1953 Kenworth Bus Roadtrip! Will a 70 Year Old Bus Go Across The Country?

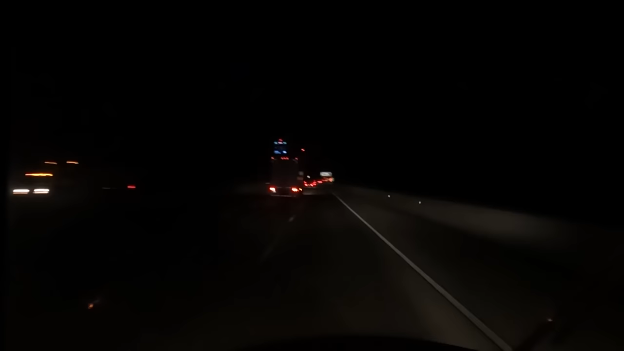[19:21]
Going over to the Potomac River. And here is West Virginia.